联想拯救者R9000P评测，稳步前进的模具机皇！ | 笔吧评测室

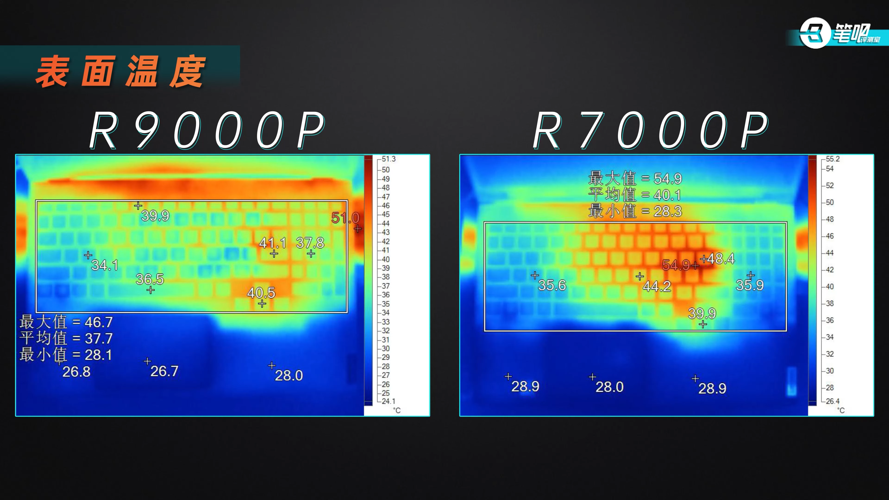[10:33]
下降了10度从烫手变成了温热进步明显显卡这边也还行应付130W的3060单烤问题不大这个模具就